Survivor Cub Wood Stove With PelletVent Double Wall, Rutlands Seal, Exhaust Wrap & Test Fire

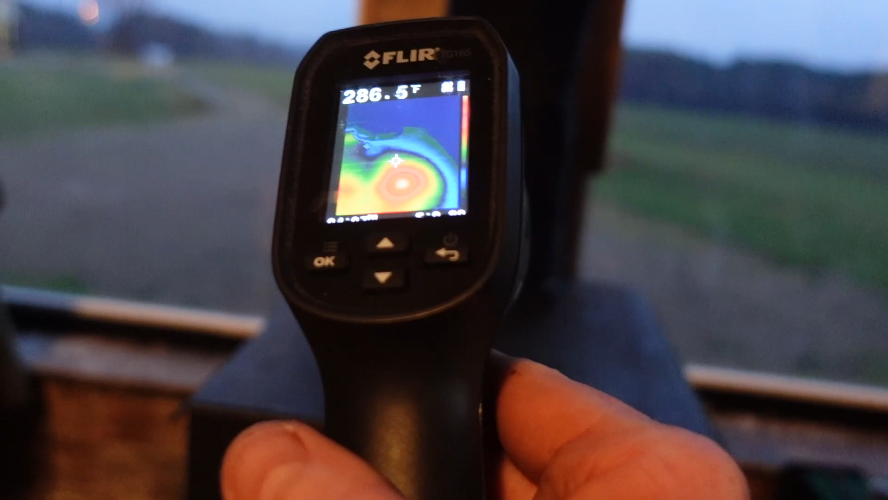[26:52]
On screen: spot 286.5°F
okay yeah that's gonna be hot already yes sir look at that just in that short amount of time
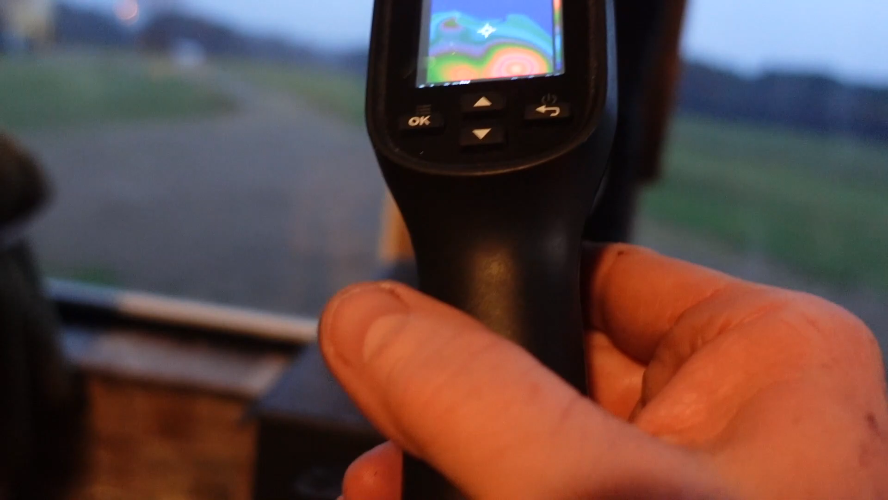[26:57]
it's 200 degrees right there so let's go outside and see if
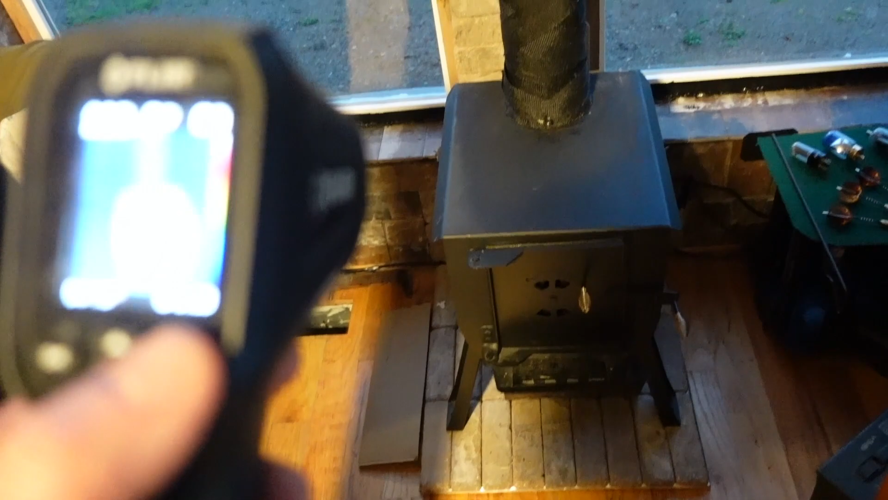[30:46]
before i put the cover on it it's been burning a little bit of time here so it's good and it's good and hot there
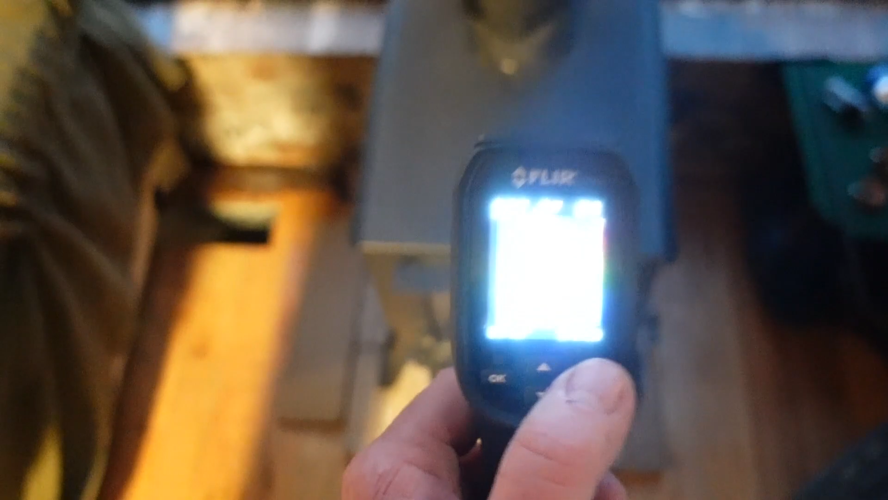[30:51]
i don't know if you can see that doesn't
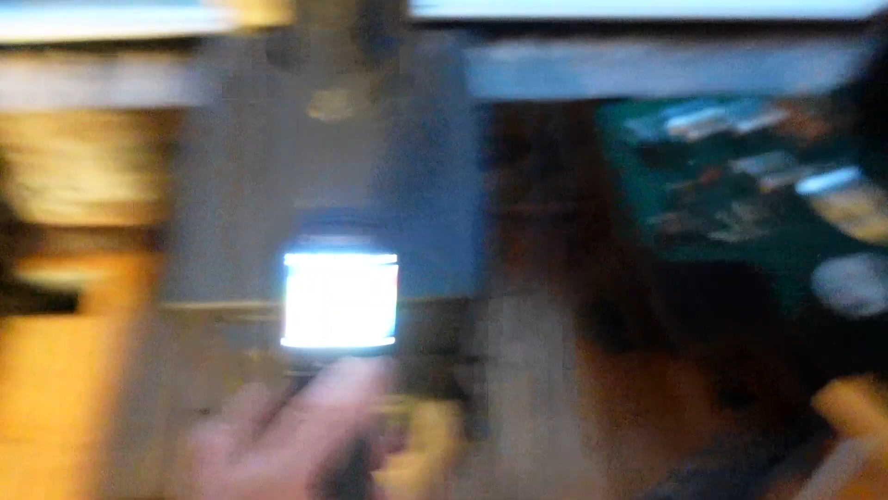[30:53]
seem to want to focus but believe me it's
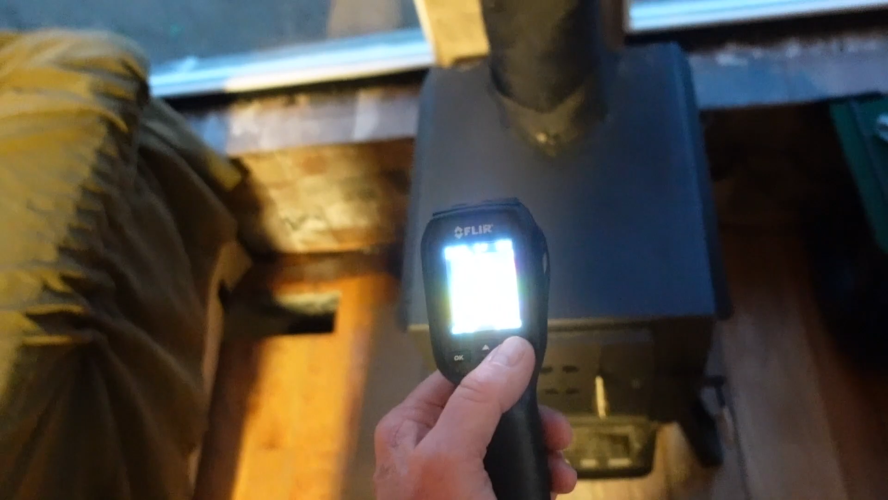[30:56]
good and hot there and look at that when you go up the stack
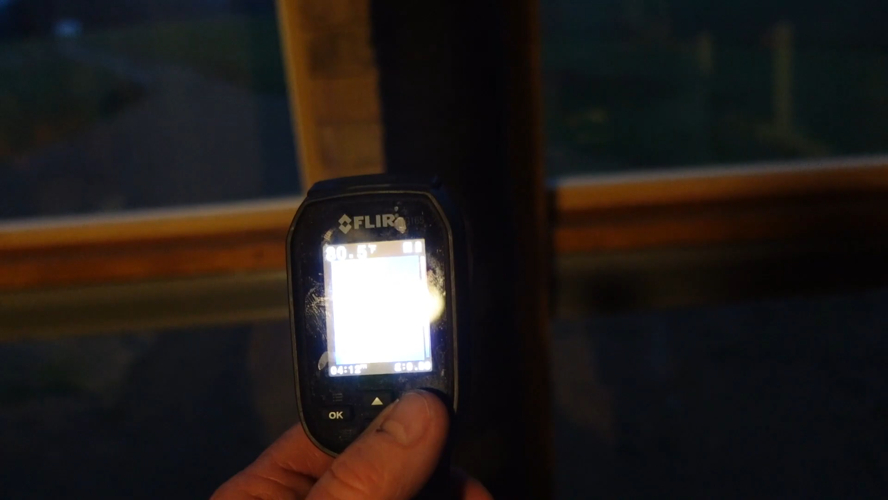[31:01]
it's showing like 80 degrees gosh i don't know what you can see of that doesn't look like it's
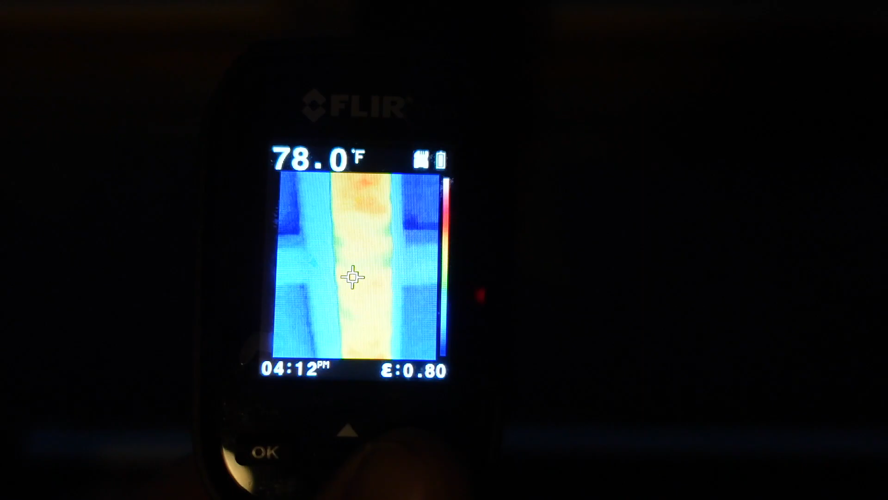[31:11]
On screen: spot 78.0°F
that's pretty good that makes you feel good about your uh you know your wood stuff not bursting in the flames so that's okay
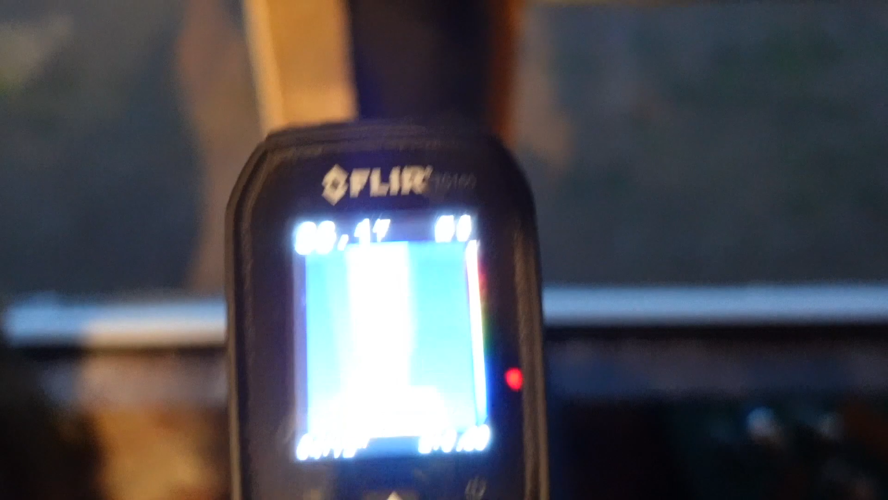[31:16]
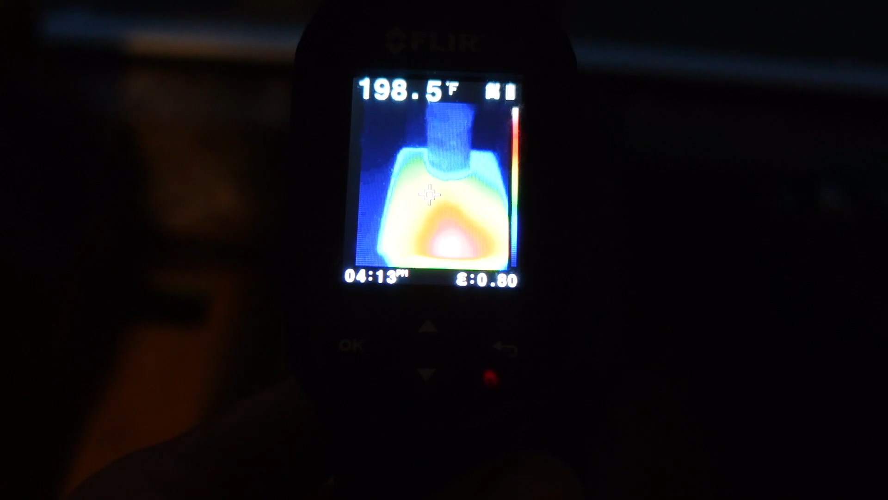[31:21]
On screen: spot 198.5°F
yeah and then you get down here she's just now going she's she
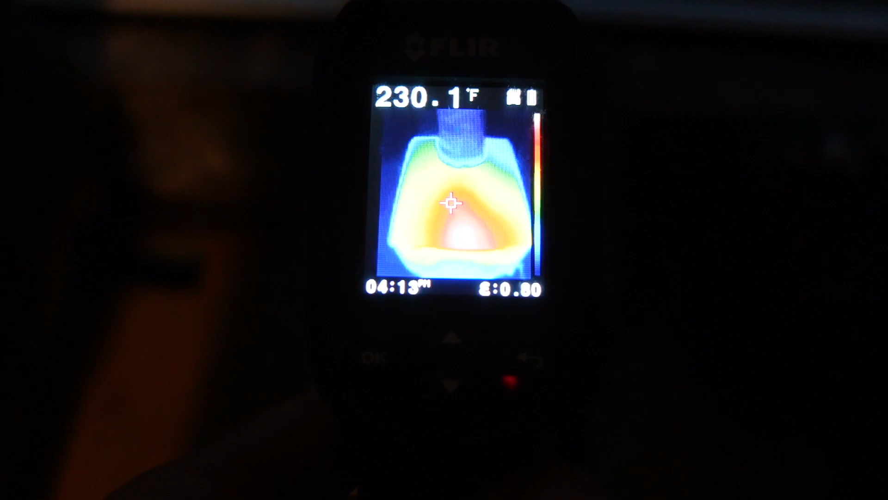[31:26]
On screen: spot 230.1°F
kind of started and let off a little bit but she's embry in there and that's gonna
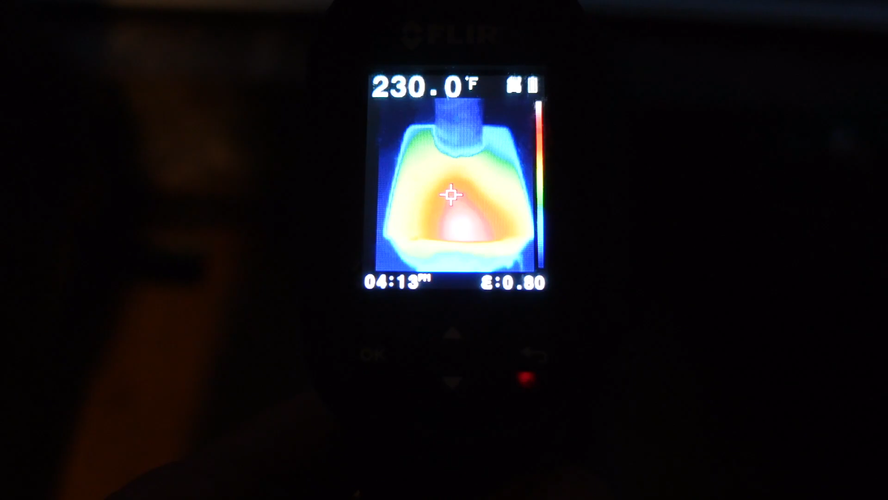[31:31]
On screen: spot 230.0°F
be just nice and here's here's the piece on one of the covers i'm gonna put i'm gonna try to cover all that up and we'll do our final shot at that time